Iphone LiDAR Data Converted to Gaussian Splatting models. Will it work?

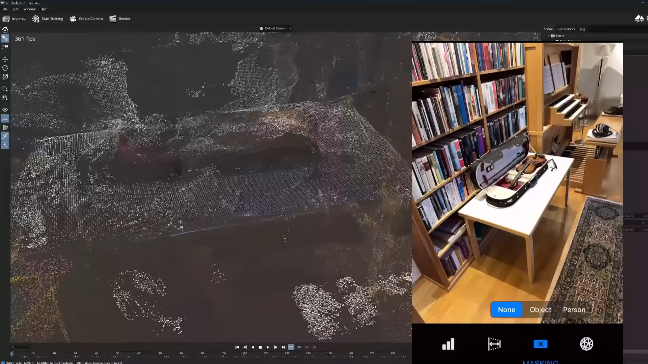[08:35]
For example, in this indoor sample, where I scanned this violin on the table,
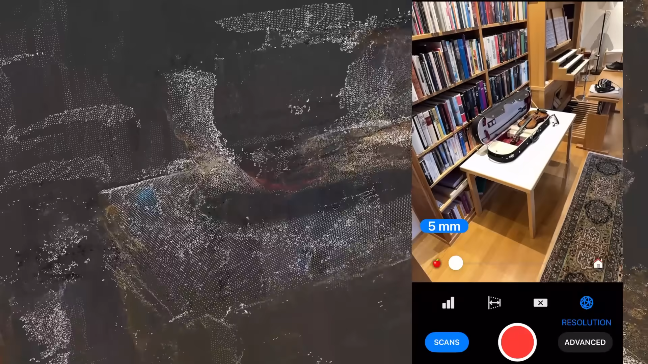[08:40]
I used a higher resolution in the LiDAR settings,
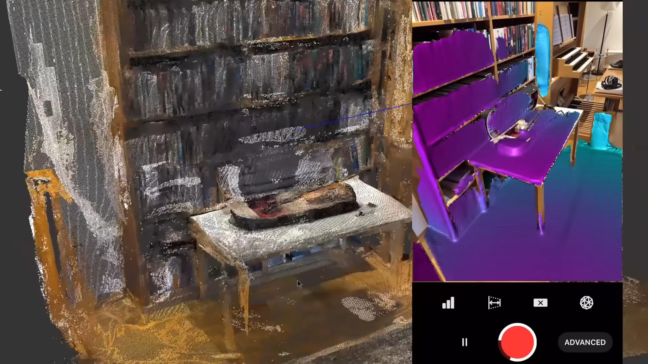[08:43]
which produce a much denser point cloud.
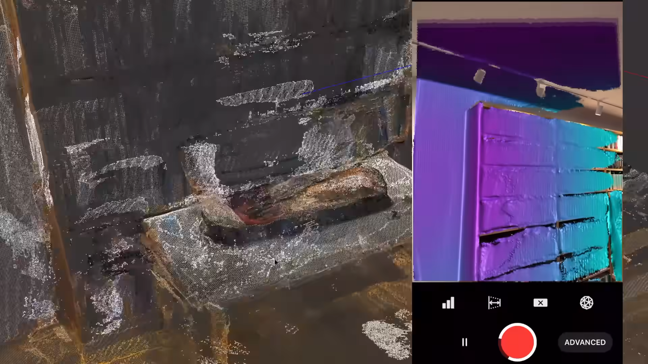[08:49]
And with denser point cloud, the Gaussian structure also becomes a little better.
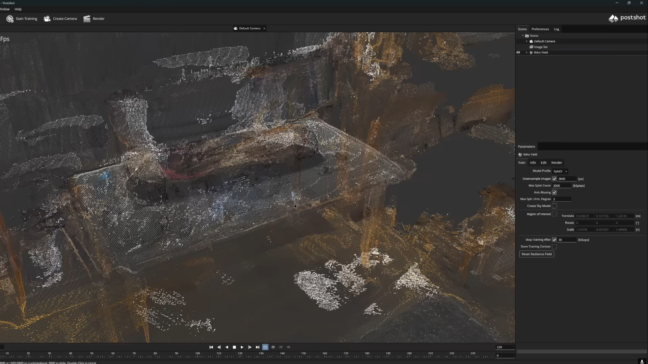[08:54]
In such a situation, we can also utilize pose shot's ROI option, which stands for region of interest.
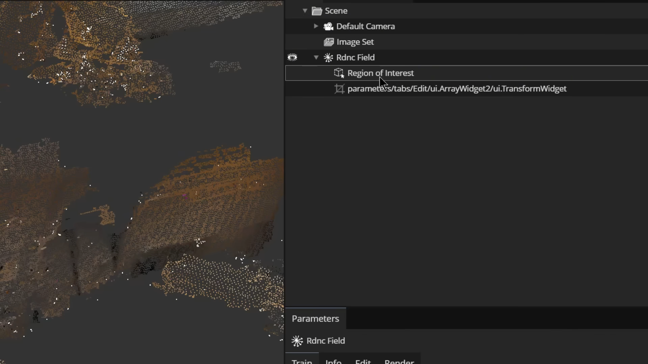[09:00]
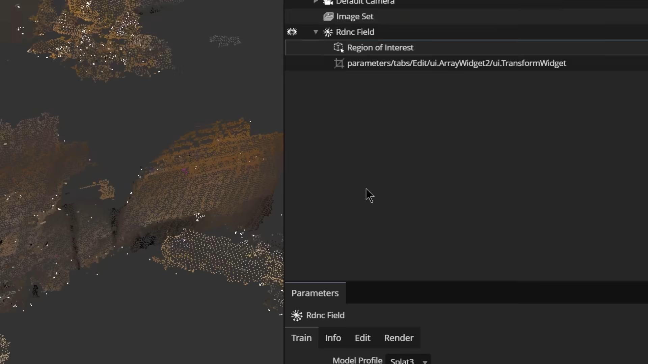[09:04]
In this function, where we can activate such a bounding box for the parts of the Gaussian model that we want to focus on.
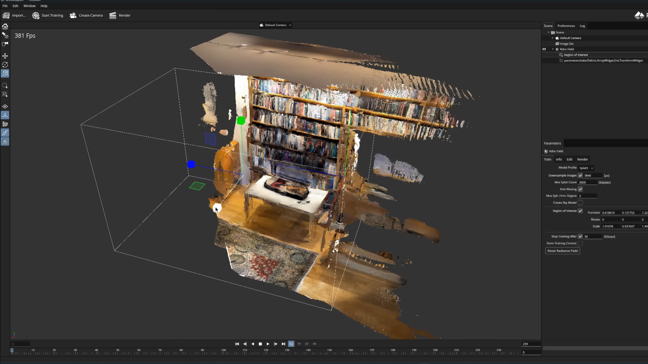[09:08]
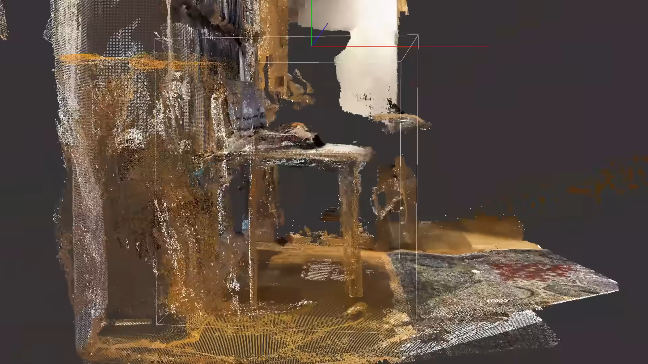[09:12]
The function therefore refines the calculation within this area.
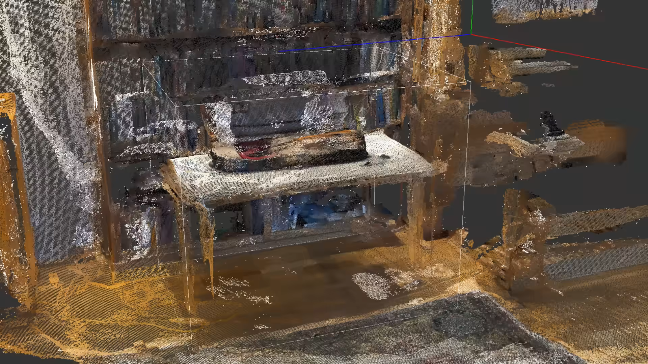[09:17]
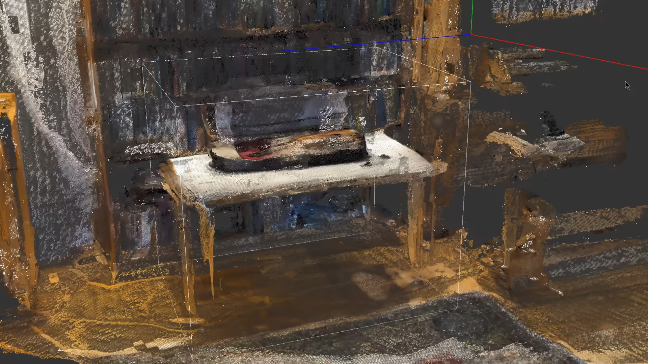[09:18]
And even though gaussians also appear outside this box, pose shot focuses the training and more precise calculation only inside this box.
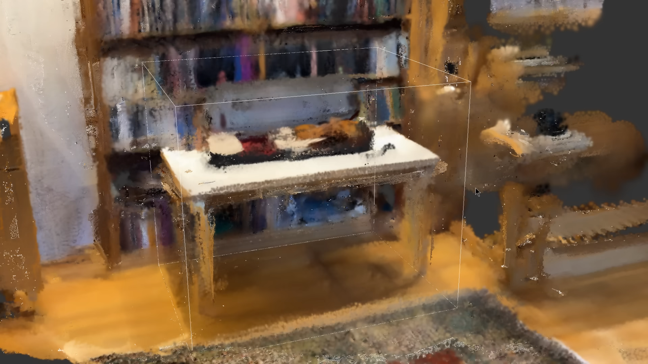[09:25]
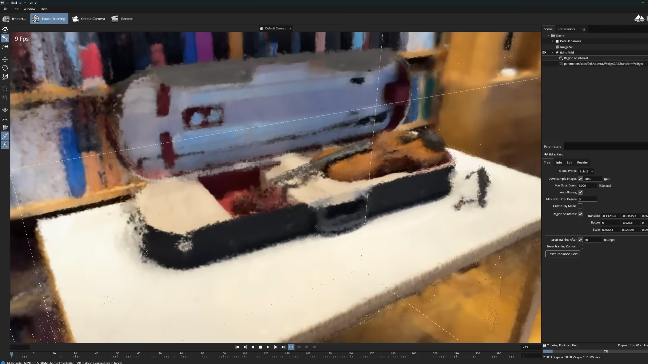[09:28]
This is practical if our intention is to produce a model of only a single object. Then it is not worth using computing power on surrounding and background splats.
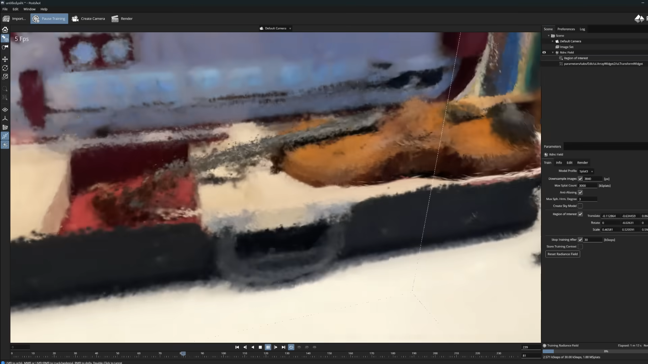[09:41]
This way, we can only focus on the essential area in the model. But even the solution ultimately fails to produce
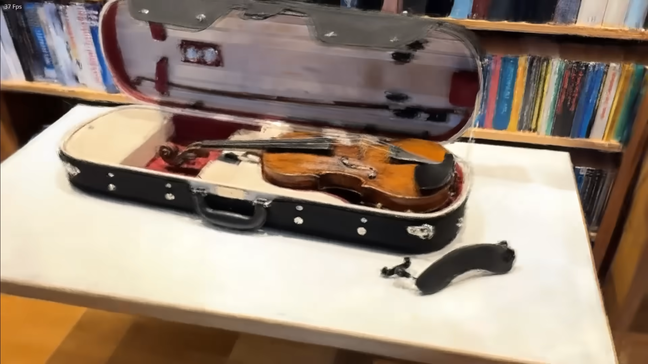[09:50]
the most accurate and good result that we are used to seeing in Gaussian splatting models. It could simply be due to the weakness of LiDAR. But I think that's not the point here.
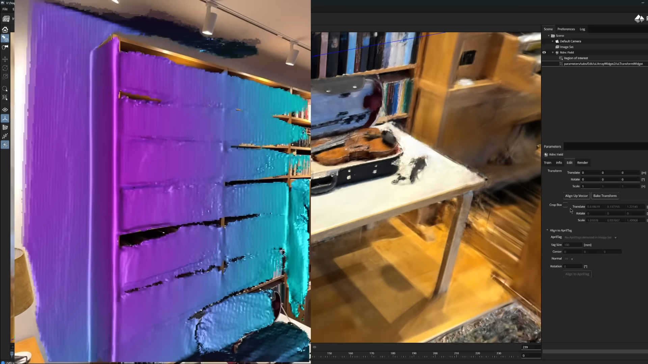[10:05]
My broader idea here is the discovery that ARKit's LiDAR data can eventually be easily converted to CallMap format.
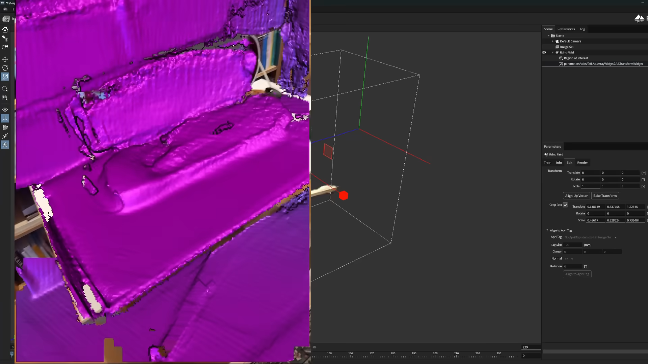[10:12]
When we have such open source data in use, it can be easily utilized on many platforms.